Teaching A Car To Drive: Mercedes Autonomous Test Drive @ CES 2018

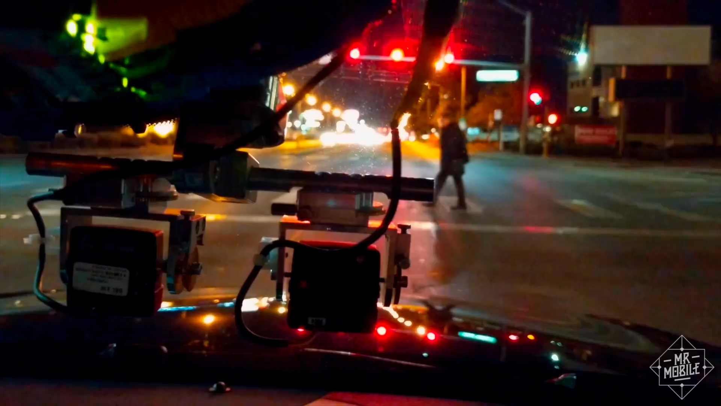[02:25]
but also the difference between a person standing alone and one holding hands with another person, or walking a dog, or pushing a shopping cart. Ten times every second, the brain of the system updates its information and makes new decisions based on it.